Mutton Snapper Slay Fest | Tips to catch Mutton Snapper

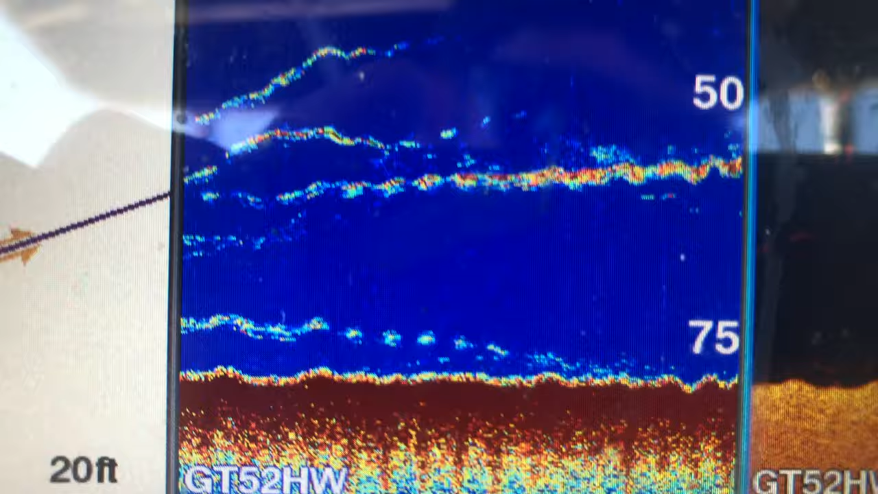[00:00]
Just pulled three mutton in. There they are.
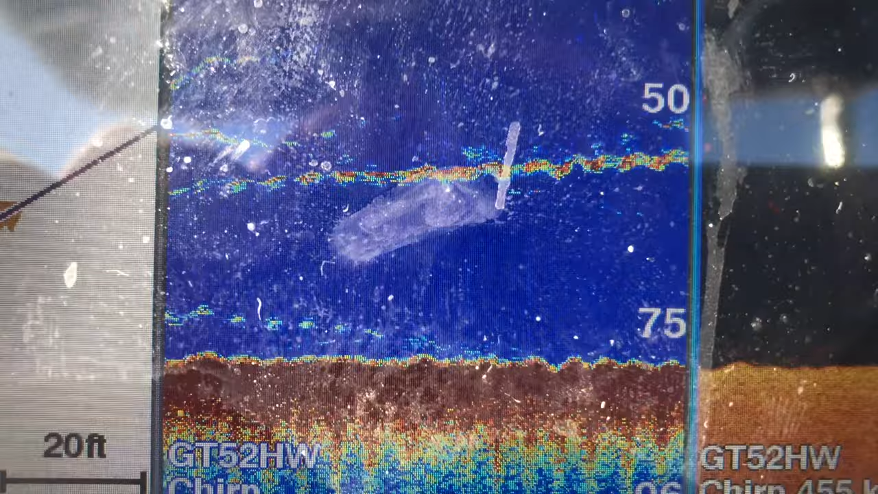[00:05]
Lighting up the screen. Hopefully we get some more.
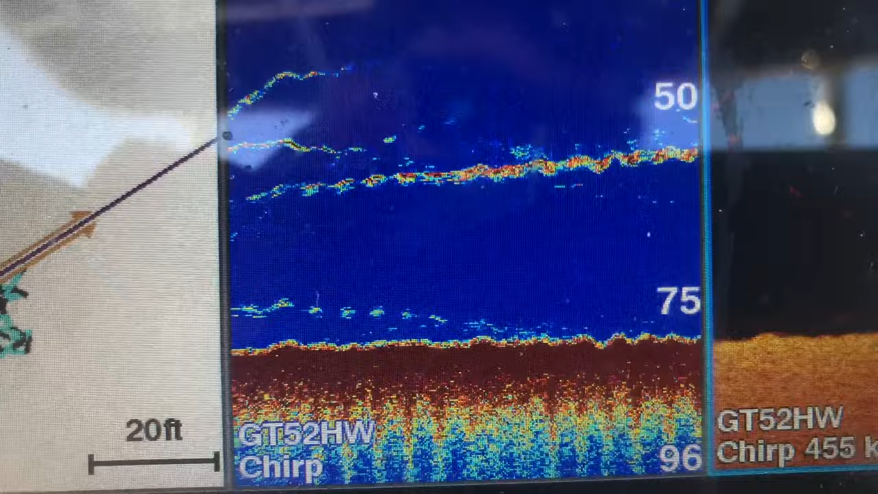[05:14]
Lighting up the screen. Hopefully we get some more.